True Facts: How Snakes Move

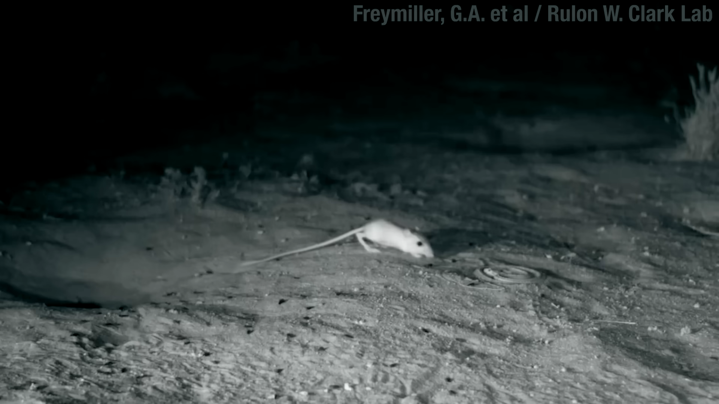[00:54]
Rattlesnake strikes are just part of the commute. All they need is a split-second edge,
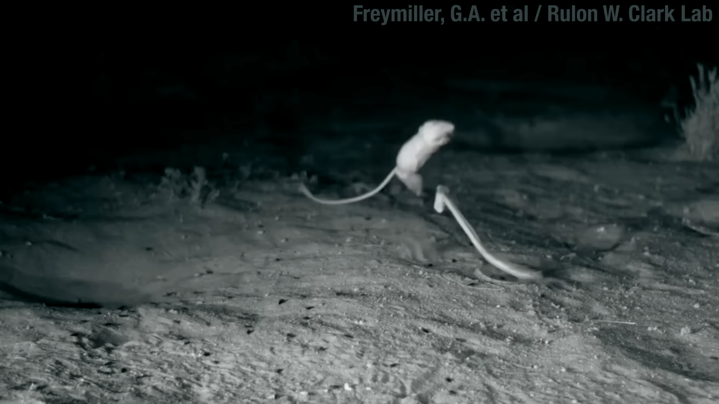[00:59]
and maybe to guess right like a goalie,
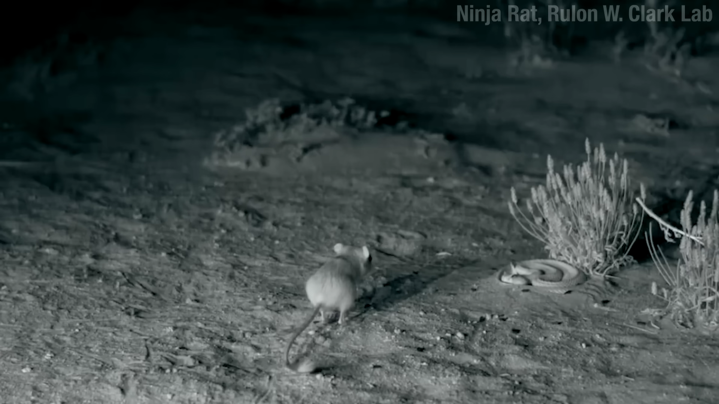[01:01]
because once a rattlesnake starts its strike, it's fully committed to that line. There's no changing direction midway, and you can see they miss quite often. Boom, right in the noggin. It's like an insult.